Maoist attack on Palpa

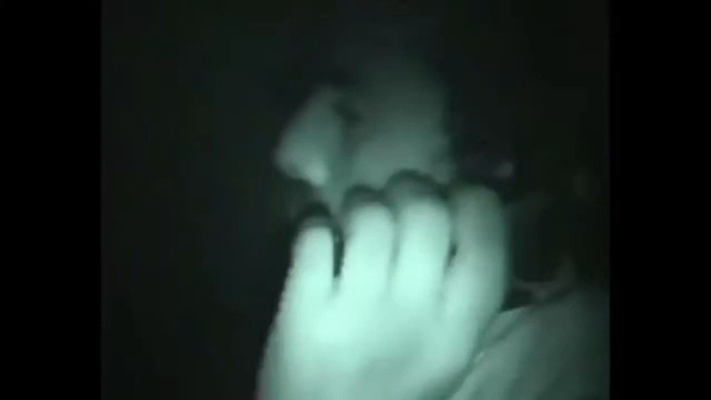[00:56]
कारागार कबजा र मुख्ये बेरेकलाई बलकिंग गर्ने
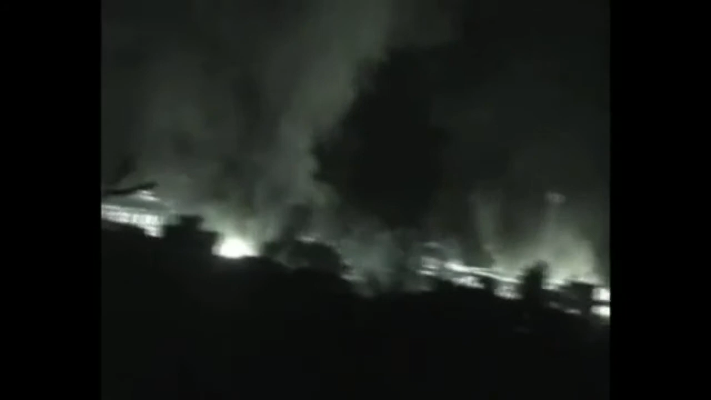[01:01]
जिम्मेवरी पाएको पांचों डिविजन ले 10-15 मिनेट में कारागार कबजा गर्यो रा 108 चिचना बंदी अरू रिया बये